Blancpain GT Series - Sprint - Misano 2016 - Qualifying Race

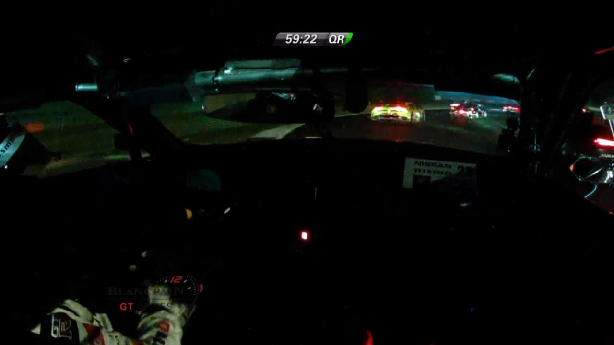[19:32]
Out through Turn 6. This is on board with Alex Buncombe. As he comes through the left-hander of 6. Trying to make up some places. Cars running wide there on the right-hand side.